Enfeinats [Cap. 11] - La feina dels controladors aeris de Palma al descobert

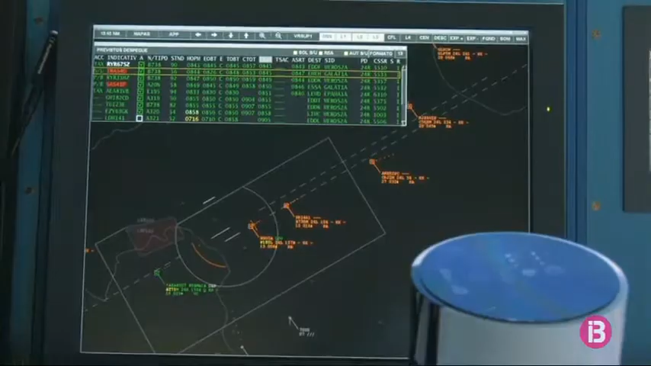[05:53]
Uep, aquí, mirau bé el mapa. Si vos fixeu bé, veureu que...
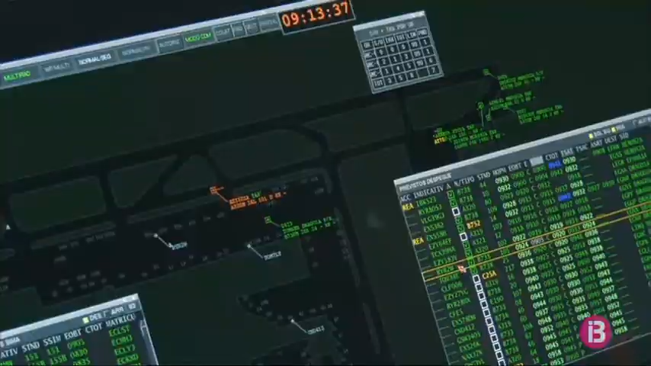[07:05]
un código de transpondedor que es un código que meten en una máquina para que al aparecer en las pantallas de radar se le reconozca y no se confunda con otros vuelos.
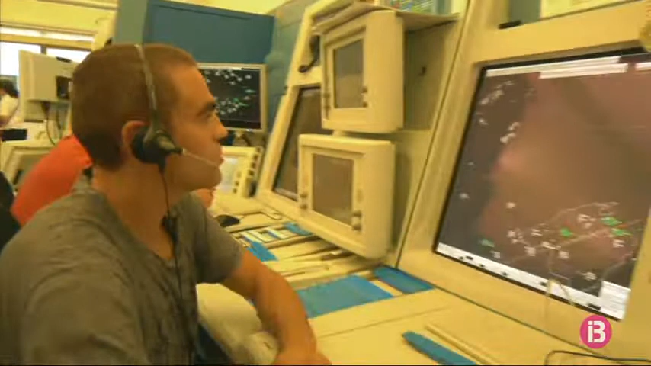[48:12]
Hola, mira, la nube que tienes en esport, vale, los mandas, los que vengan por esport,
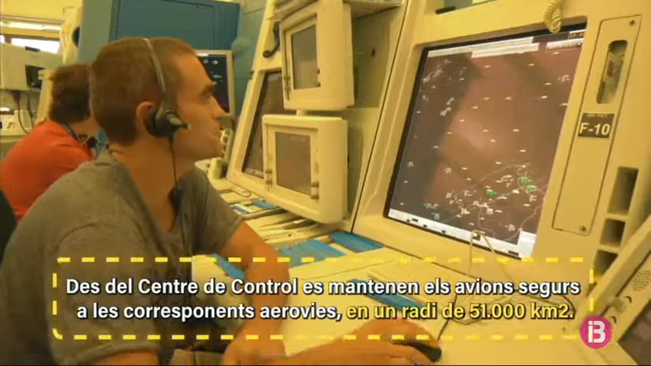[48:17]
los por la derecha, para que eviten la tormenta. En Jorge ho té tot controlada. Vale.
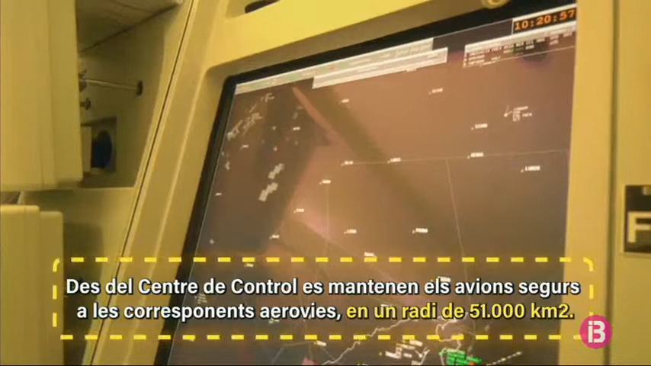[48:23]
El torno de Barcelona la mandas a corda y después que vuele a Pogensa para que eviten la nube.
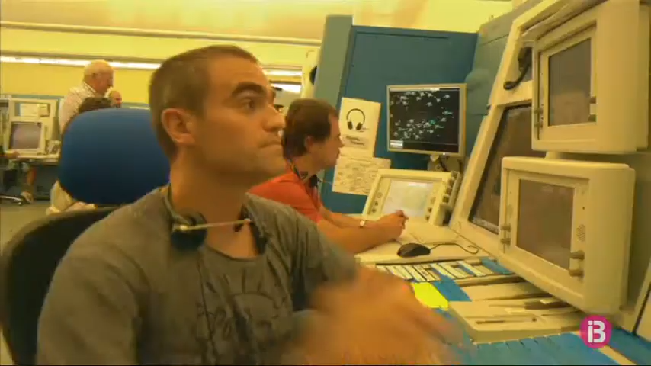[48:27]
Què faim, Jorge? Lo que he hecho es un vuelo que venía de Barcelona, le he dicho que cuando llega a la altura de la nube,
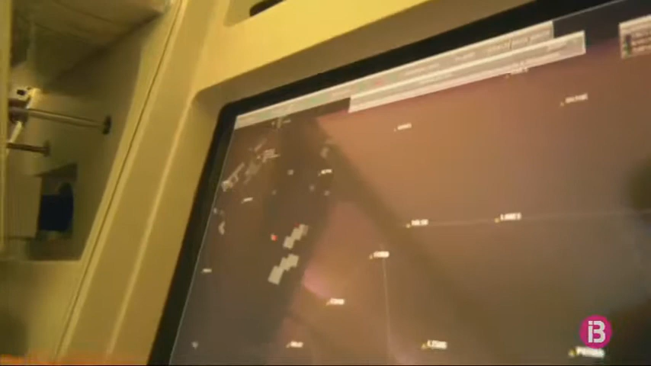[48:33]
pues que en vez de seguir su ruta normal por esport, que atravesaría la tormenta,
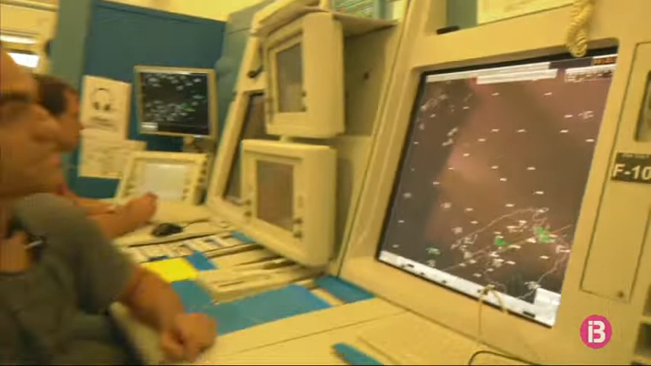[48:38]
pues le he dicho que vire a la izquierda, que la evite. Ah, això són niguls. Estos son las nubes.
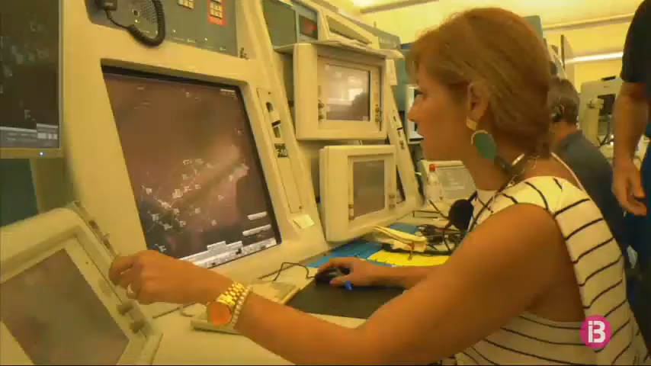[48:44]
No, por aquí. Sí, a Babun detrás del Nord Trans. Clar que sí. Envíe'ls a Babun, que és un lloc meravellós.